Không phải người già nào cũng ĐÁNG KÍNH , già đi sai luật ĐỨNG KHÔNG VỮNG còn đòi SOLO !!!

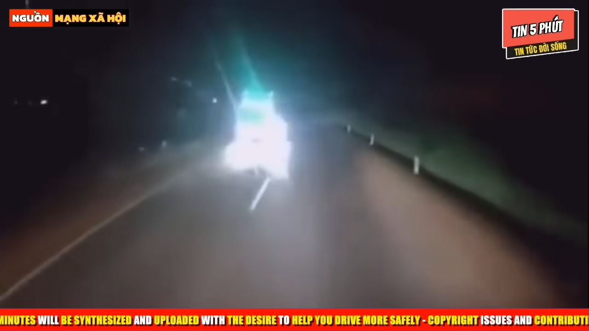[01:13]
phi với một tốc độ cực kỳ cao và đã xảy ra tai nạn với chiếc xe có gắn camera hành trình,
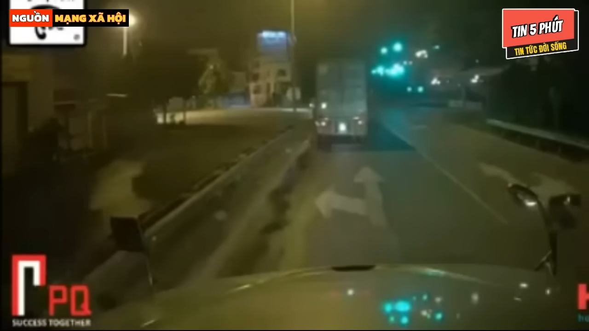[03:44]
Ôi ơi, man đét ơi, ông nội này ông chạy cái kiểu gì quá trời. Từ làng bên kia phi hẳn sang làng của người ta để đi ngược chiều. Chắc là mất dán qua màn hình điện thoại hay sao rồi. Quá sợ các bạn ạ. Hứa này chạy kiểu báo hại người ta nè. Ôi sợ quá.
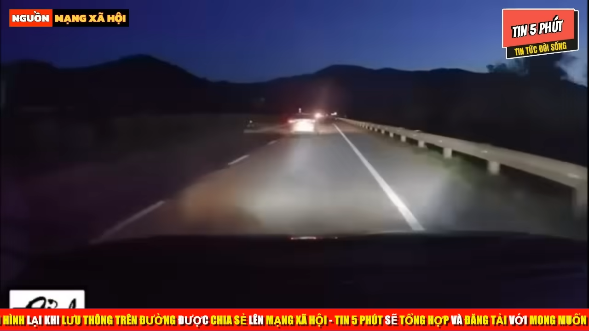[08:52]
Và tất nhiên sau tình huống vượt ẩu trên đã có một tình huống va chạm với chiếc xe có gắn camera hành trình. Sau đó chiếc ô tô màu trắng đó bỏ chạy luôn. Gì nữa đây?
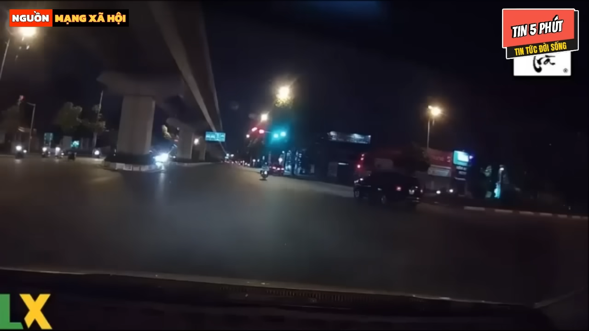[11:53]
Cùng chờ xem. Ôi, một tình huống từ đường nhánh đi ra, vẫn giữ nguyên tốc độ và lưu thông với một tốc độ cực kỳ cao của chiếc ô tô màu đen. Đây chính là chiếc ô tô màu đen này, từ đường nhánh mà phi ra với một tốc độ khá cao các bạn ạ. Do đó đã có một tai nạn xảy ra ở trong tình huống này. Quá sợ. Một tình huống xử lý đầy bất cẩn của chiếc ô tô màu đen.